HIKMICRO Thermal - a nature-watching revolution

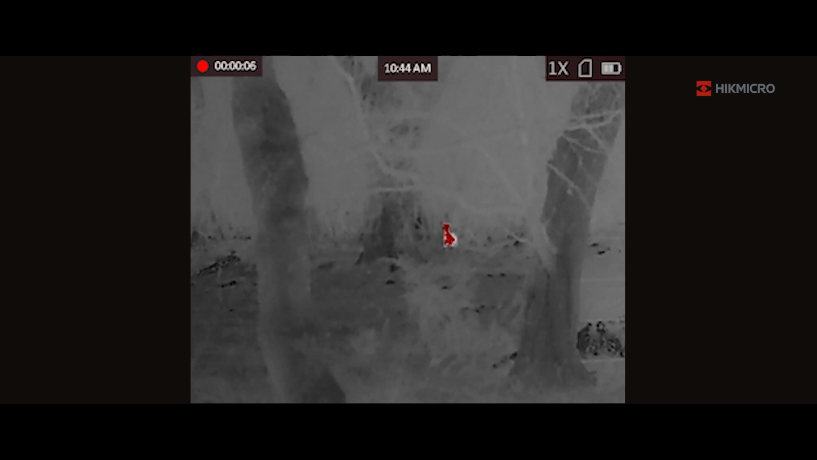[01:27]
monocular on it and it was just sitting there completely relaxed within 20 meters of me I've just never seen anything like it it's like a different behavior that I get to see at nighttime that the animals feel safe.